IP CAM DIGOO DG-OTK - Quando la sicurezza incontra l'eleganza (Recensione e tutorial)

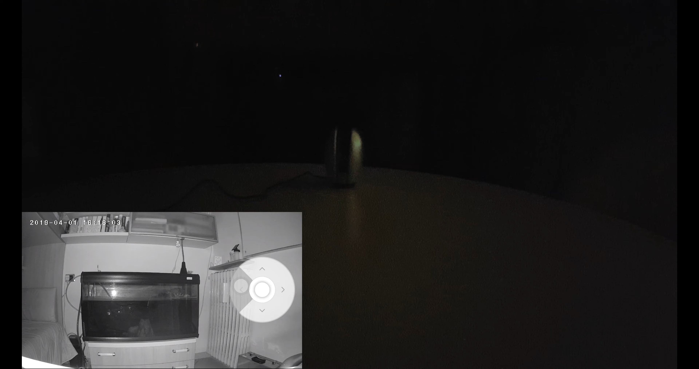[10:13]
infatti se noi andiamo a girare con questo telecomandino possiamo vedere che nella telecamera con la quale sto riprendendo non si vede assolutamente nulla, se non un pochettino la telecamera. Mentre dalla IP camera si riesce a vedere facendo lo zoom addirittura la tartaruga e possiamo vedere anche gli occhi benissimo. La qualità dell'immagine in full hd è veramente ottima. D'altronde se noi clicchiamo qui si riesce ad aprire un comodo pannello di controllo dove possiamo effettuare delle riprese, possiamo effettuare delle foto, registrazioni tramite interfono e attivare o disattivare l'audio.